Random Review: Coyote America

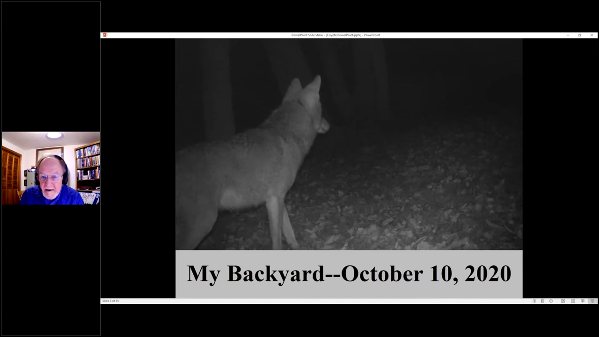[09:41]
Next slide, Mike. And another Coyote, October 29th, 2020.
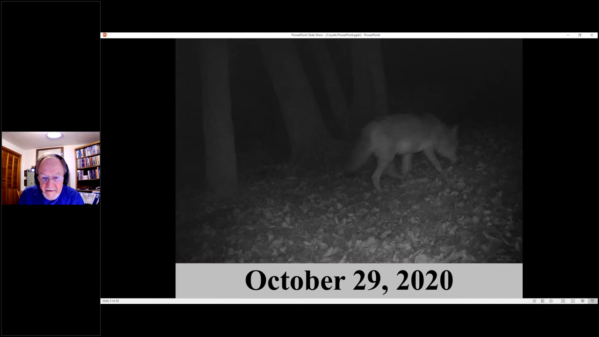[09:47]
Another one.
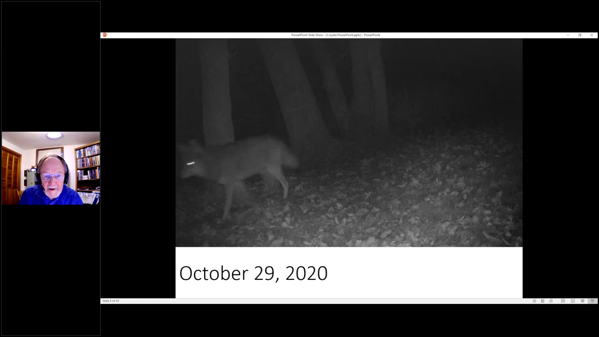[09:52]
Coyote again going along the side of one of the tributaries to Dixon Creek, February 2nd, 2021.
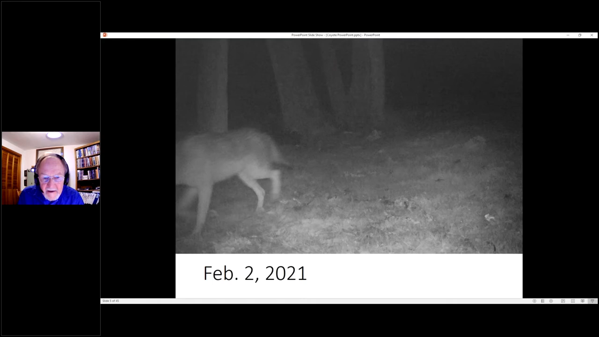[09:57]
And the next one.
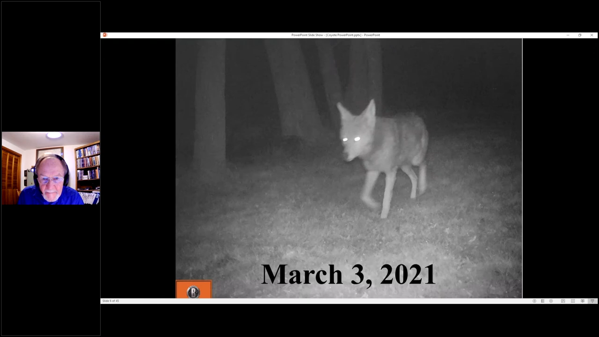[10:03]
And March 3rd, 2021. And then there's a couple more. March 29th, 2021. Coyote going along.
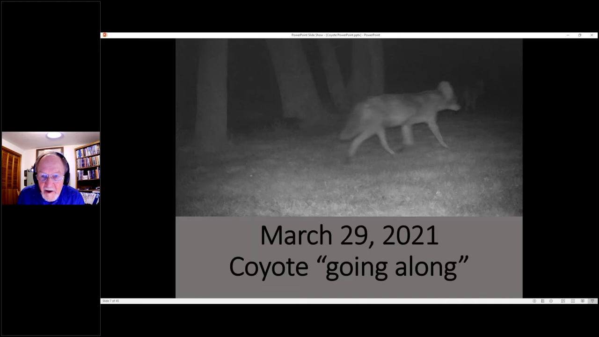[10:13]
Another one. And this is again on March 29th. And I want to say on that night, my camera captured about five coyotes passing by the camera about 10 or 15 seconds apart.